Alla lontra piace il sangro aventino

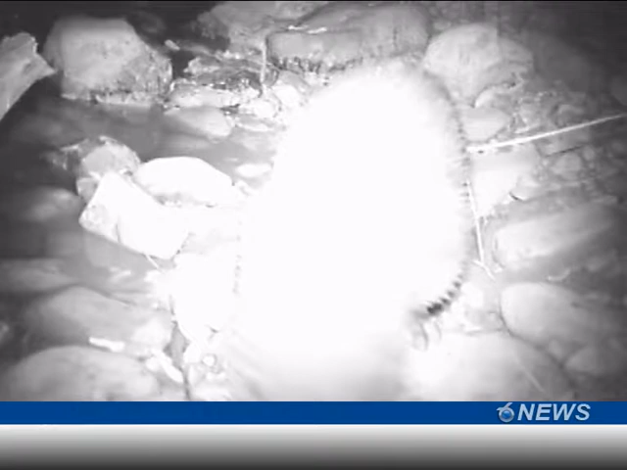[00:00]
Un'eccezionale ripresa video di un raro esemplare di Londra al centro dell'incontro del WWF con le ricercatrici dell'Università di Molise Roma 3 Laura Lerone e Anna Loi, impegnate nello studio di questa specie rilevata nel 2007 nel bacino del sangro aventino.